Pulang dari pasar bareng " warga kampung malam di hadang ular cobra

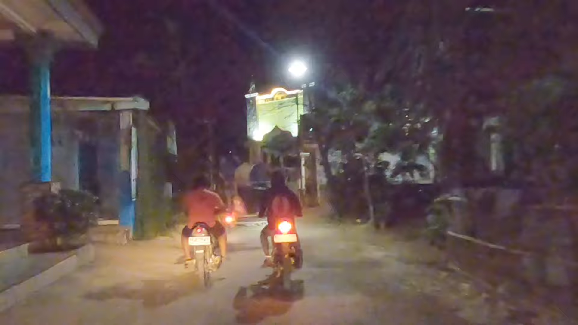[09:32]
mobil aja guys. Itu sebentar sana mau dahului mobil, jadi lewat sana.
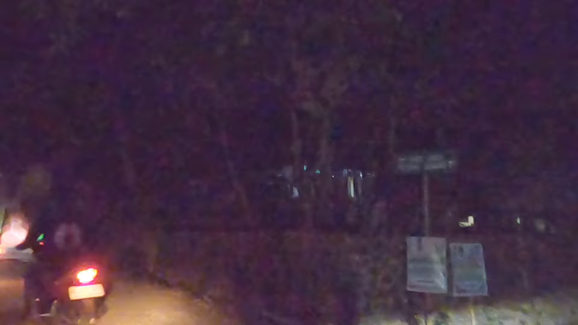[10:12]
Karena menggunakan dari lampu mobil dan motor.
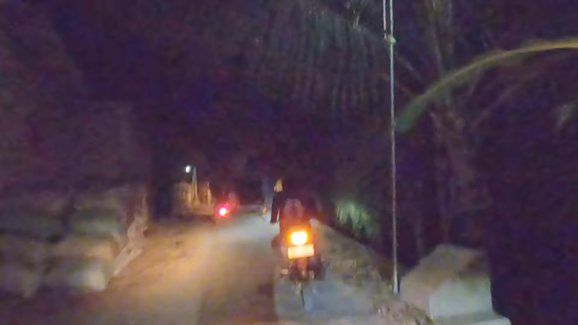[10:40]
Yang naik motor tadi tembusannya antara sini sama sana teman-teman. Naik di sana.
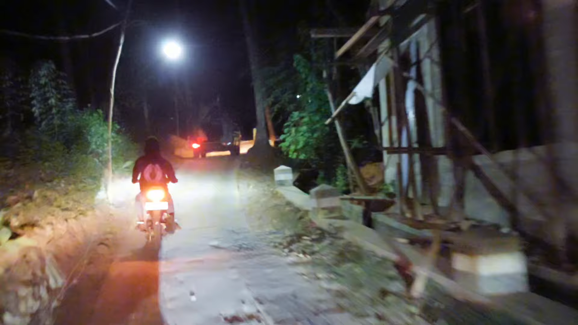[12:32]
Nah, ini kita harus jaga jarak aman, teman-teman. Kita jaga jarak aman dulu.
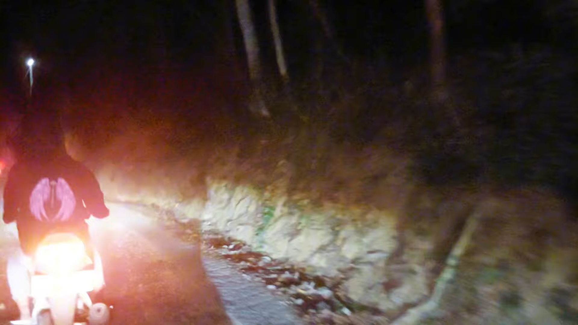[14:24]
Pokoknya kalau di tanjakan kita bisa kecelakaan aman. Bahaya. Thank you.
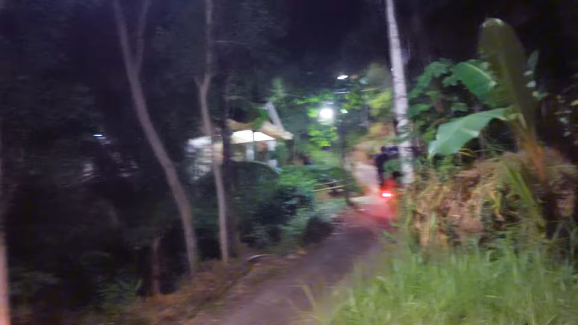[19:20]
Asli lek. Ada sal. Ada ular gede, guys. Ular kobra kayaknya hitam dia. Video mang. Iya.